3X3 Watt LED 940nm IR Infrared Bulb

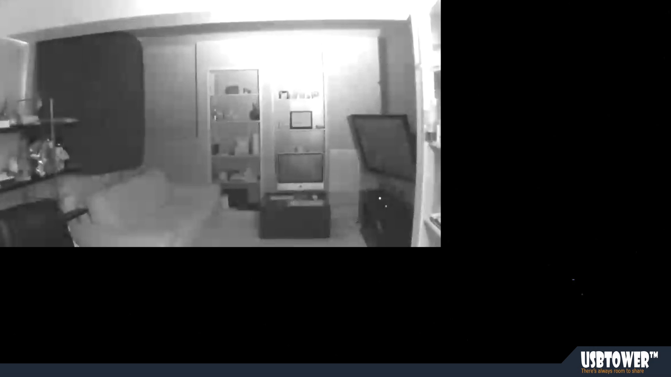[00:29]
this is more like a floodlight effect it's great for illuminating a specific area let's say like this couch there so we can really see what's going on it's pitch dark in here so this is how it works let me go in front of the camera just to show you that it's actually the bulbs that's doing it
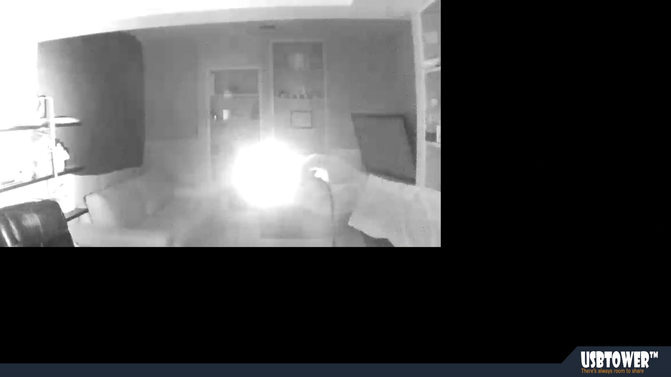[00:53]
there we go it's pretty bright but it again it's more like a floodlight or even a spotlight all right so let me turn the lights back on and